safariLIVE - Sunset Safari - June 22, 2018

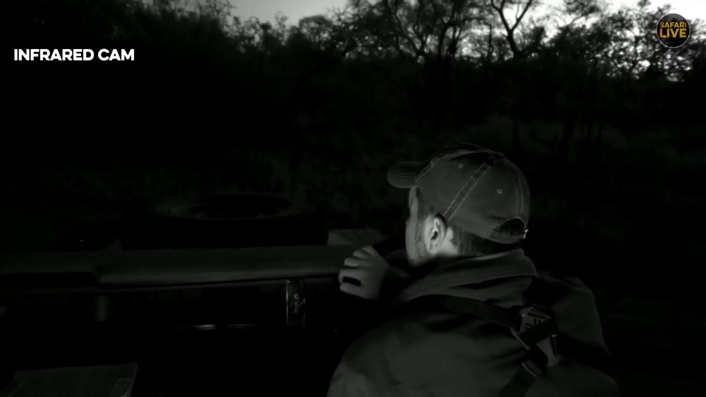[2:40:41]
There's one on our left and one on our right.
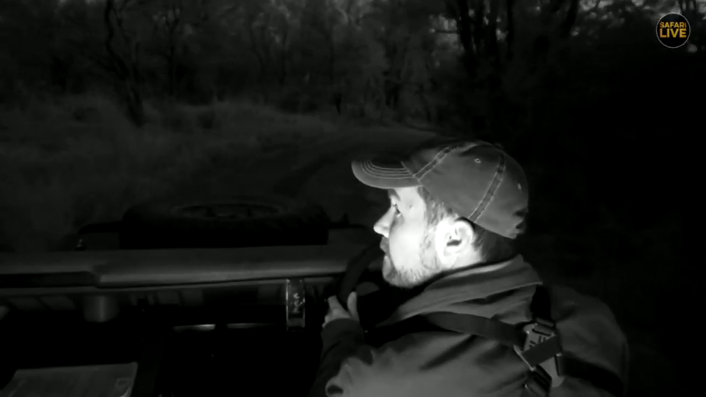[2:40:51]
There we go. That one's camouflaged. Going to have one crossing right in front of us in a moment. Just off to the right there, beautiful young male giraffe is moving into the Umulwati drainage system.
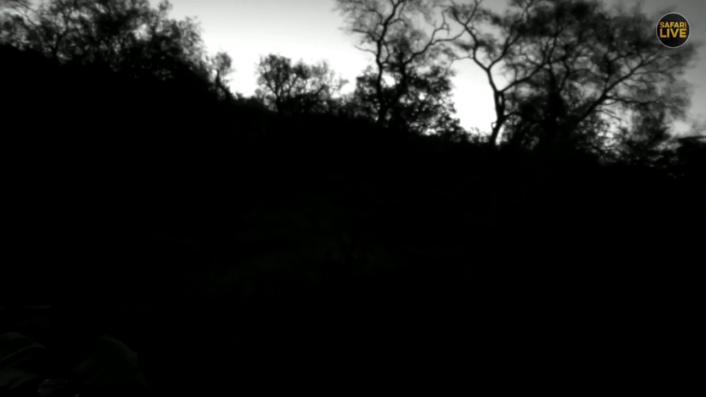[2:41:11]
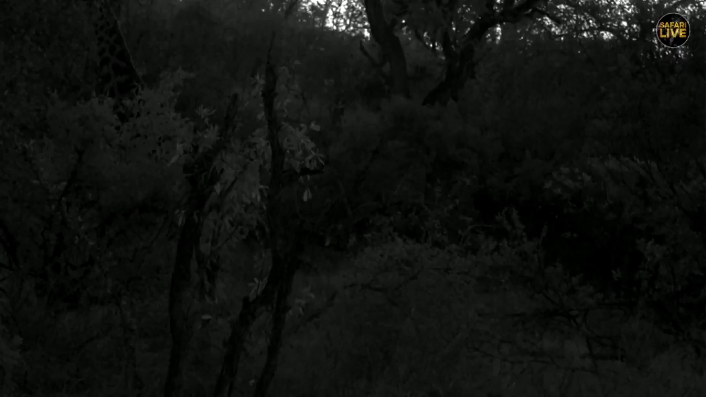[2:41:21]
Beautiful area for them to be hanging out, nice green vegetation, deep roots getting to the water.
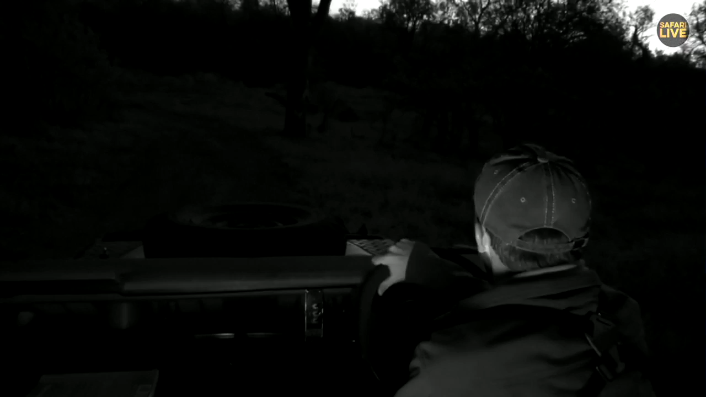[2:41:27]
And just move up a little touch over here, maybe get another look.
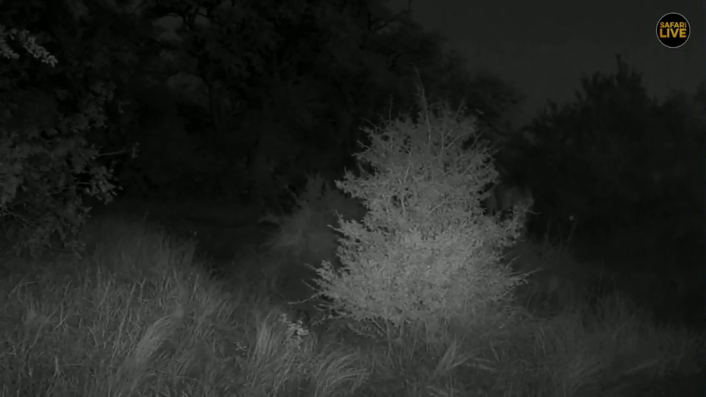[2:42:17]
Yeah, definitely playing a game of hide and seek, aren't they? Another one in the road directly in front of us, maybe a little bit better.
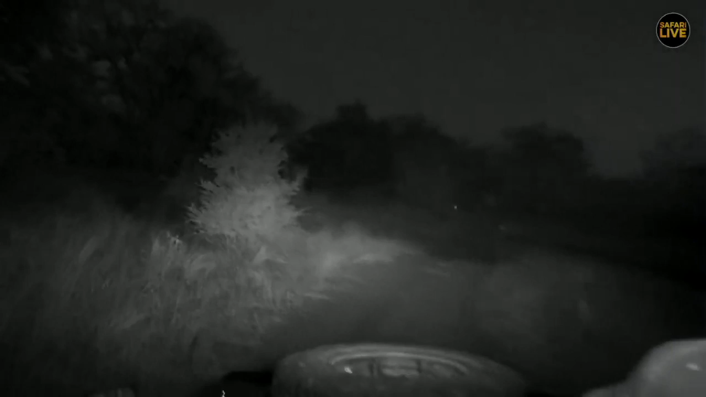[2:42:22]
Actually looks quite nice without the light on. You want to try that again? That black and white looks beautiful.
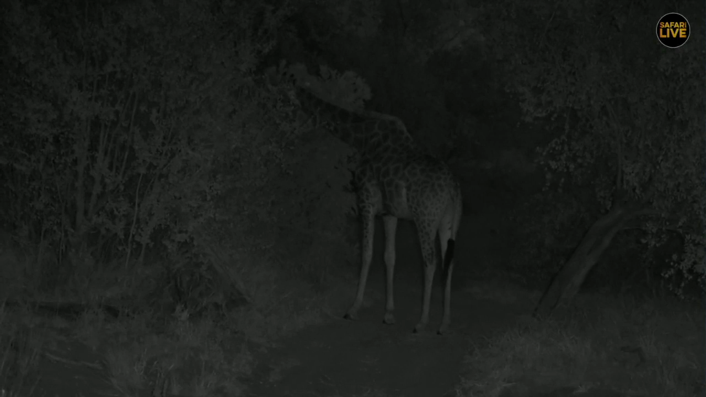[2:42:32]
That's very nice. Yeah, but without the IR light, it looked quite good, eh, just before. There we go. Look at that.
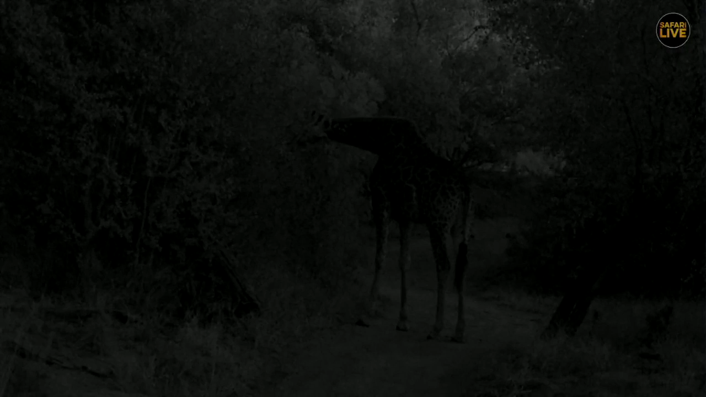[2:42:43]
Beautiful colours. Now only 2 meters to the left of where that animal is standing, the Nkuhuma pride devoured a warthog 2 weeks ago. Right there. I wonder if there's any residual smell that these animals could pick up. But no doubt the point of them hanging out in a small group is to avoid such predation.
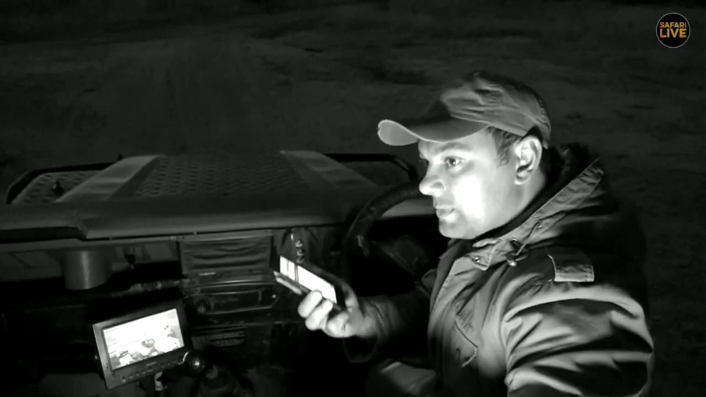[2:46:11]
That's exactly what it is. Listen to this. Beautiful call. Now that's busy calling in the drainage line behind us. Pity. Let me show you. Yeah, he's busy calling. It's a bit far. I don't think you can hear it.
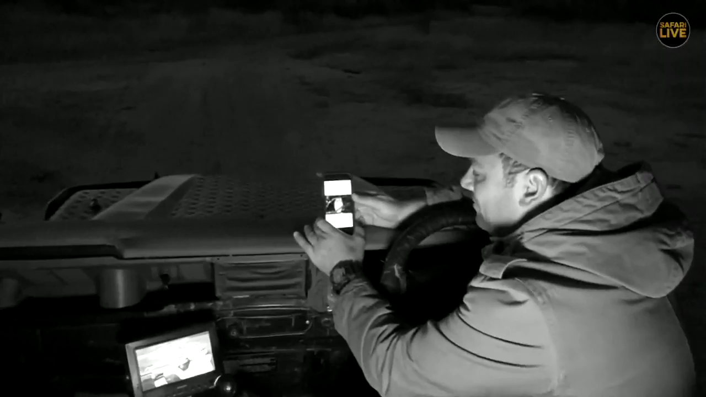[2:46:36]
But that's the white-faced Scops owl, southern white-faced owl. It used to be
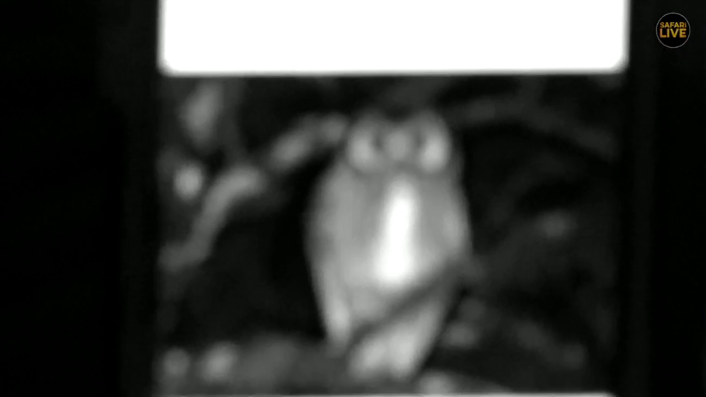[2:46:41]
the white-faced Scops owl. Now it's just the southern white-faced owl. Much larger than a Scops owl.
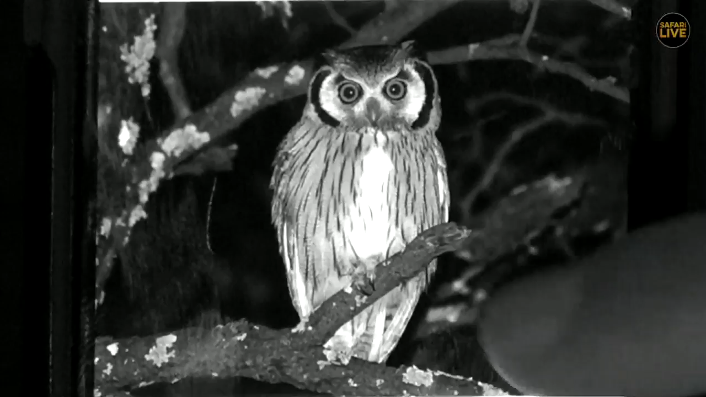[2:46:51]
But look at that very beautiful face. And look, also feathers on the head like that. They can also thin themselves out to help with camouflage and blend into the branches and hide away.
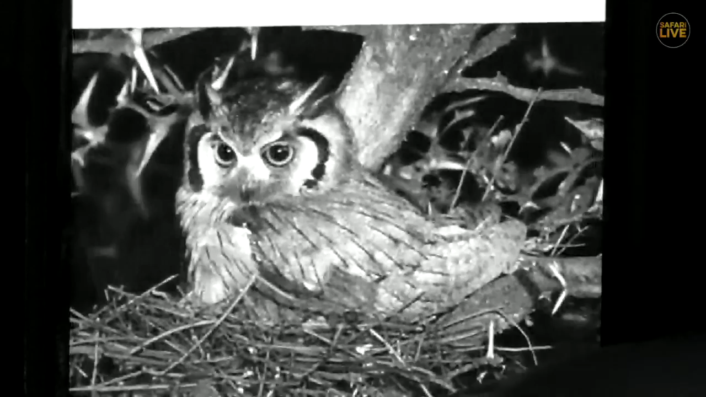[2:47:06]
Oh, beautiful, beautiful little bird. But that bird's pretty big.
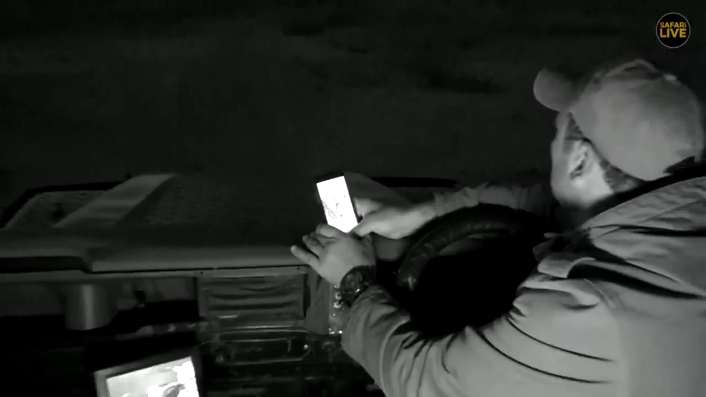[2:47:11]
It's about, so that owl's about that big. The white-faced owl. about that. So, a decent size.
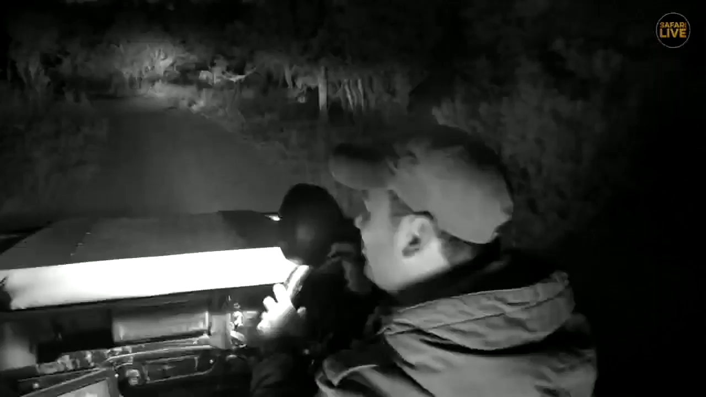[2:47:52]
Well, I saw something just here. I thought it was a pangolin, but then it ran away.
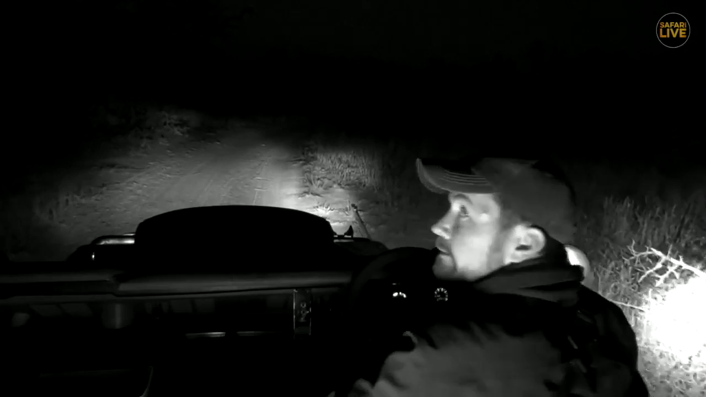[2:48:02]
Couldn't have been a pangolin because they don't run very well. Well, I spotted some eyes, and they were very sort of genet, sort of like whitetail mongoose kind of eyes, but just like that has disappeared.
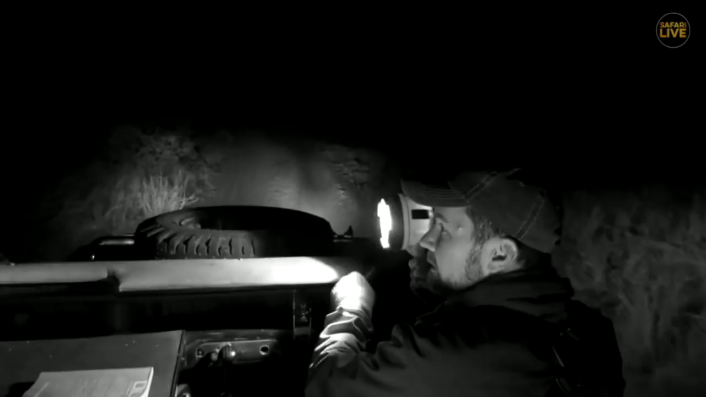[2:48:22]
Oh well, I got there quick enough, so it definitely wasn't a pangolin, because you would have caught the pangolin shuffling away in its very shuffle-like manner.
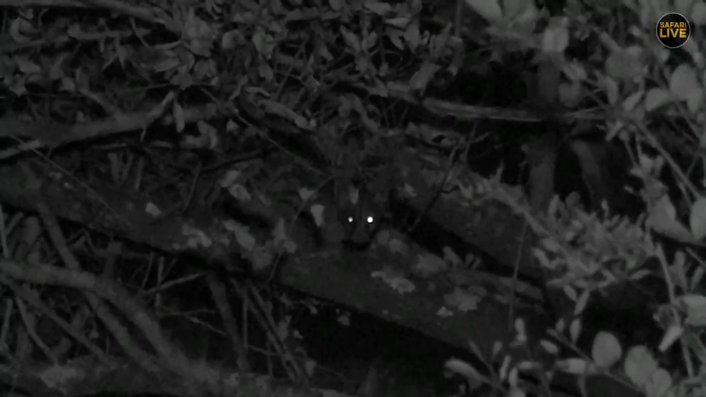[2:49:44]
I've found a genet. Look at this. A little genet hiding in the tree. Awesome. What a nice surprise. I wonder if the light will help a little bit. Sorry, can I just try? Yeah. I'm just going to shine there. Look at that. Just shining above it a little bit, just to give us an extra bit of light. How beautiful is that little genet?